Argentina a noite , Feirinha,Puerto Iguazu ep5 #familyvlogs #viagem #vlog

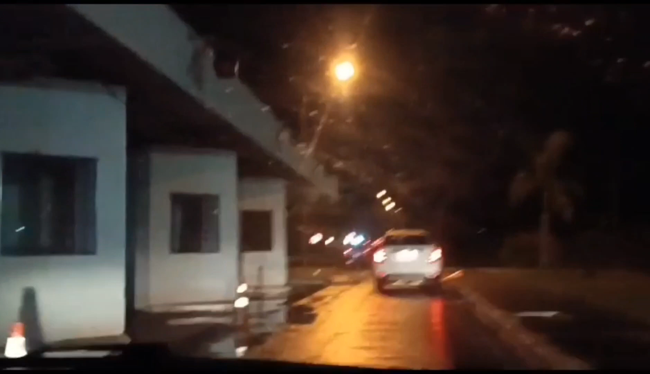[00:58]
O Brasil vai passar ali a Argentina, certo?
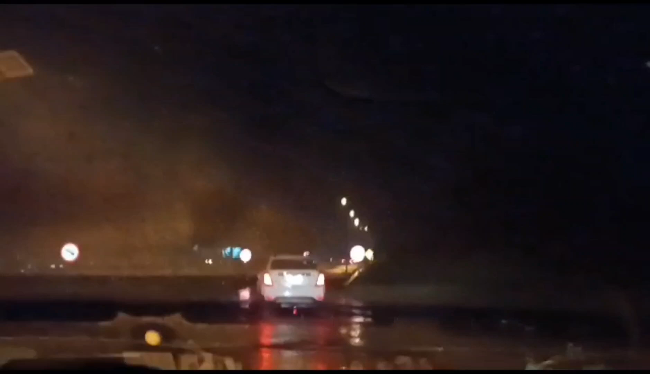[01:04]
Uns vão pela parte do acostamento, outros querem atravessar tudo quanto é maneira. Mas é complicado, hein, galera? Congestionamento.
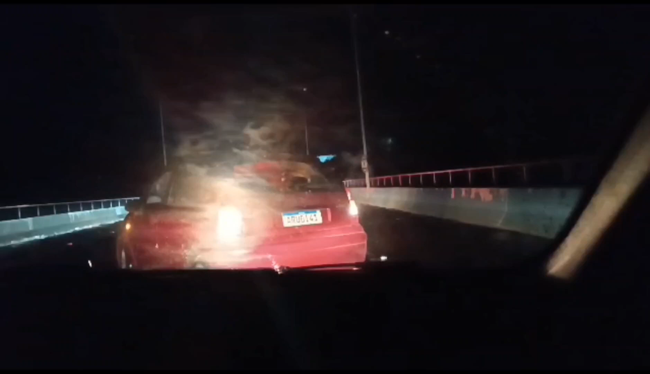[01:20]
Que manobra é essa? O cara vai voltar. Desistiu. Vai voltar. Vamos pelo outro.
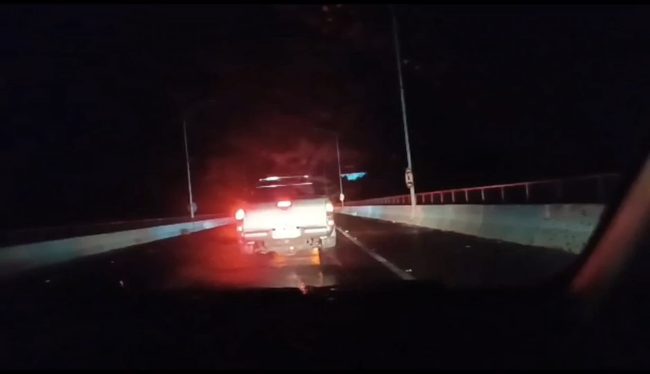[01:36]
Esse desistiu. Não, não desistiu não. Mas o brasileiro desiste nunca. Estamos chegando, galera. Estamos chegando.
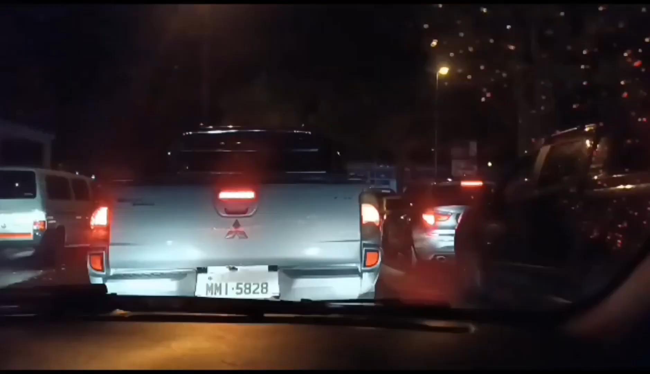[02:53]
Ô, cansaço, gente. Mais uma hora pra entrar nessa Argentina. Tá doido?
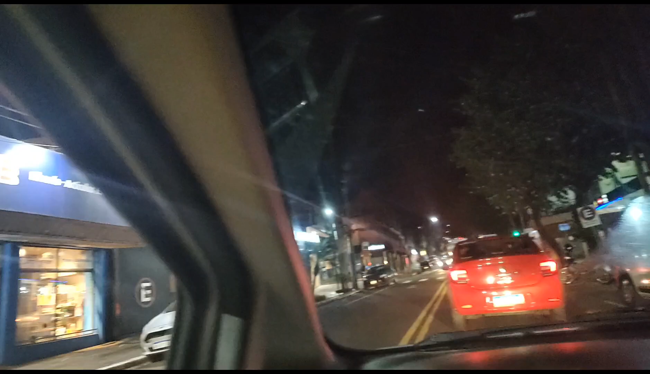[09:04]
Mas parou ali. Vamos ver aqui, galera. Sinal, né? Bateria Santa Rita.
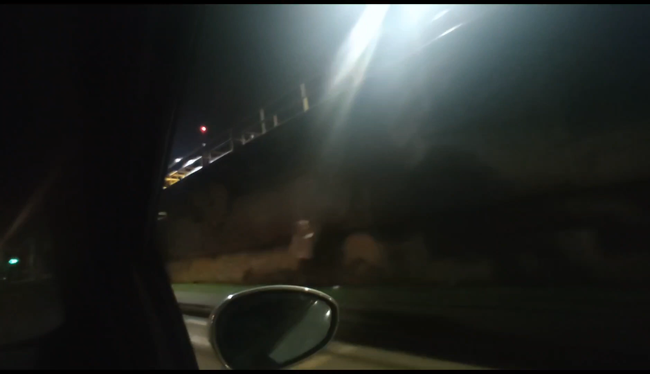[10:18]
Enganou muito, vambora. Vamos embora porque a gente tá achando não, vambora. Tchau.
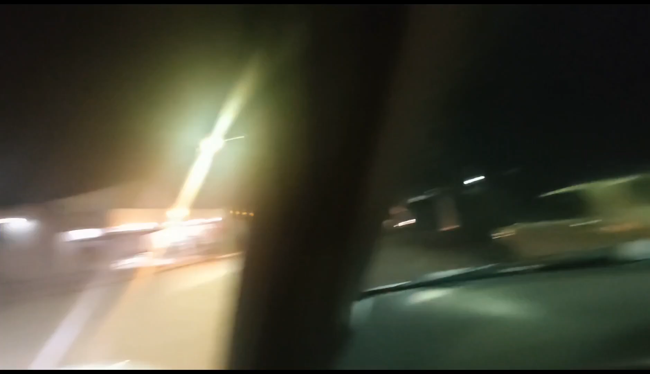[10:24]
Galera, não é que enganou, é por aqui mesmo. A gente tá escuro, a gente não tá achando. Tem um posto de combustível aqui. Lá dá pra ver o roda gigante lá na frente. Não sei se vai dar pra ver no celular.